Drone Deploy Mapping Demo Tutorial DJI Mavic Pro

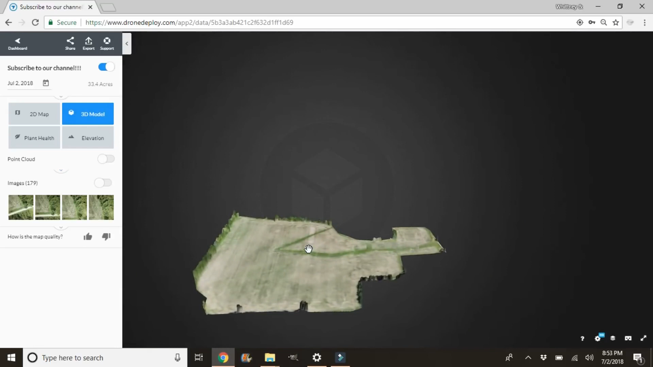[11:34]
for kind of just a different view of your field I haven't
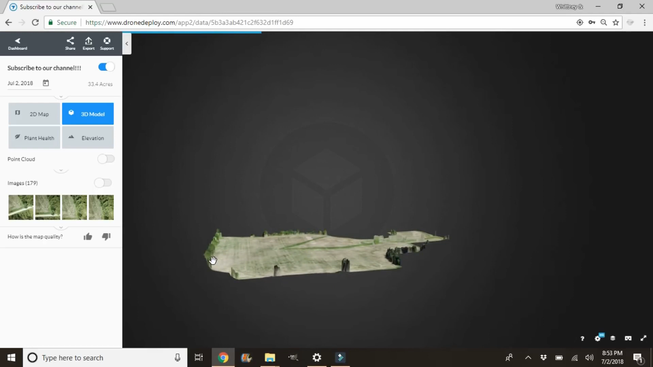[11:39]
cropped out the trees yet that's what you see right there I'm gonna show you guys how to do that before we leave today